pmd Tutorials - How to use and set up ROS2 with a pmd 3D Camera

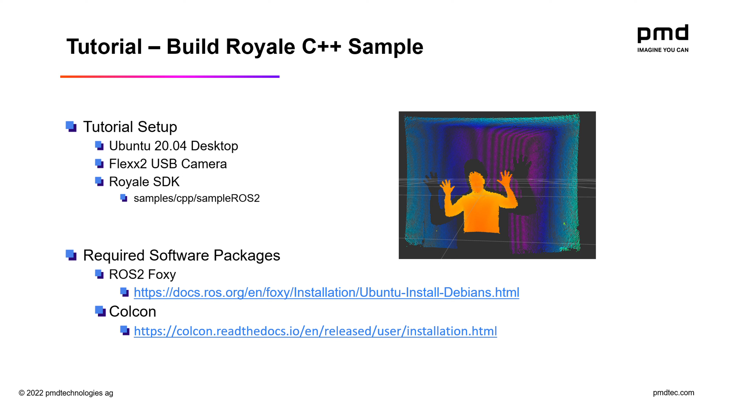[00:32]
For required software packages, I'll need to install ROS2 Foxy, as well as the Colcon build tool. For this video, I've already installed ROS2 Foxy and the Colcon build tool, so we can get started right away. So what will we build in this video?
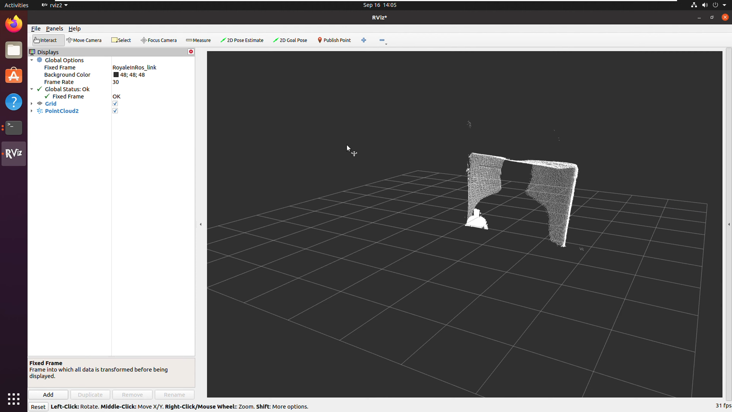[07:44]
I can use my mouse to rotate the camera and zoom in to explore this point cloud. I'm here sitting in front of the camera.
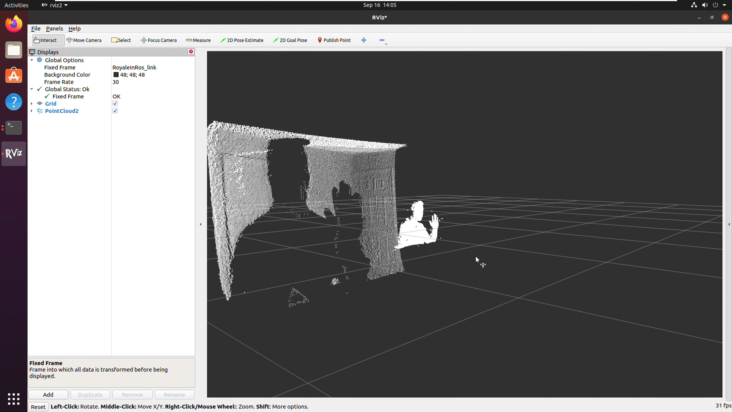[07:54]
And behind me is the ceiling, the wall, and the door.
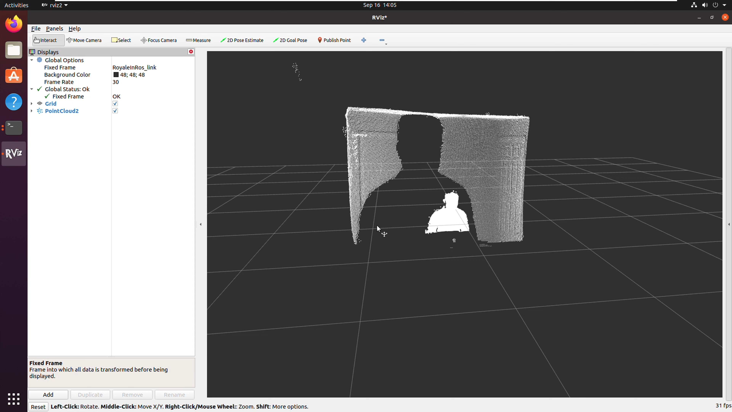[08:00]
To the left are some options for rendering this point cloud. For example, I can color the points based on an axis. And since I've rotated my point cloud, I want the Z axis of the camera instead of the fixed frame. So now each point is colored based on the Z distance from the camera.
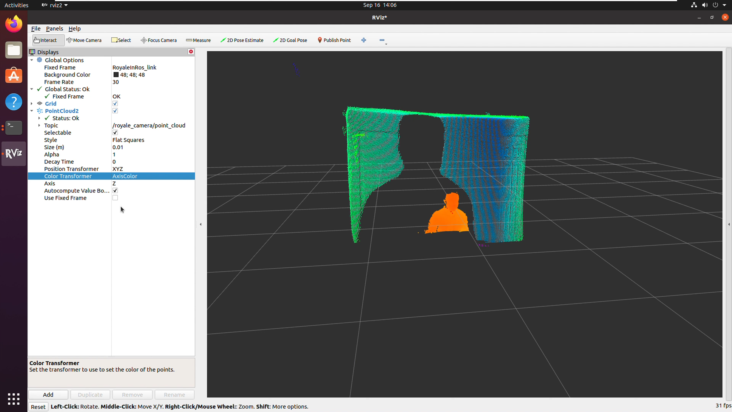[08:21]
And let's turn off autocomplete value bounds as the color mapping looks okay right now. Okay, so let's explore another topic. I'm going to add my topic.
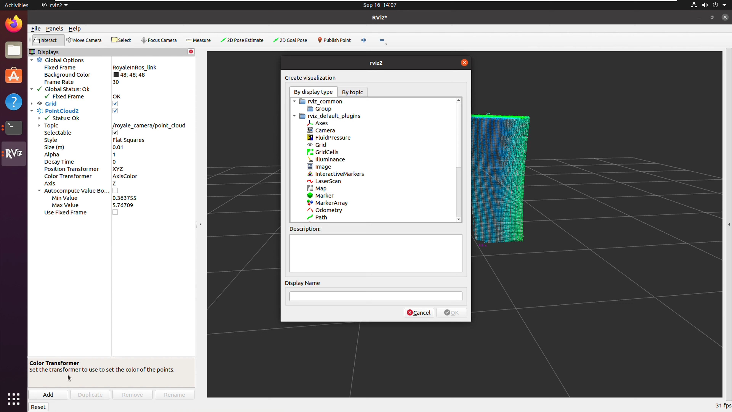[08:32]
And let's check out the depth image. Here is a model 8-bit gray image, but it's actually a depth image where the brightness of the pixel is determined by the distance of the point from the camera. Now let's add the gray image. Here we can see the gray image, which represents all of the light captured by this camera. Now to control the camera, I can add the panel that we saw earlier.
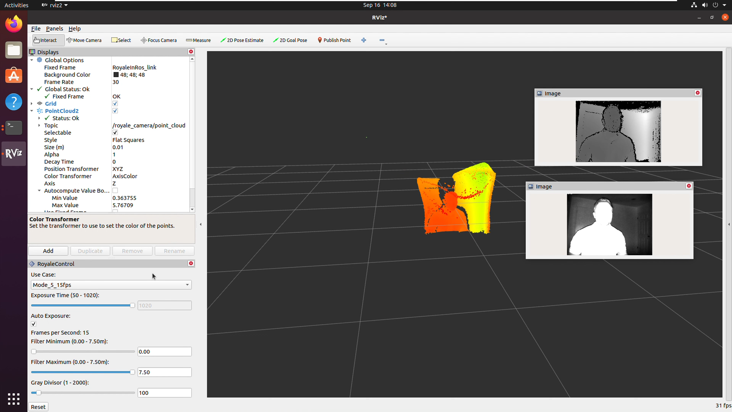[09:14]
I can set the FPS or the use case. I can enable or disable auto exposure. If I disable auto exposure, I can set an exposure time manually. But let's just keep auto exposure on.
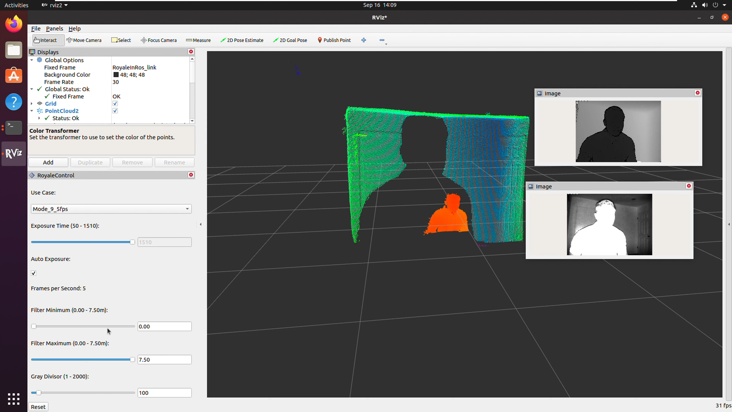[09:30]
I can set the filter for the minimum distance or the maximum distance for the pixels which are displayed. And I can also configure the gray divisor, which helps me see the gray image a little bit better.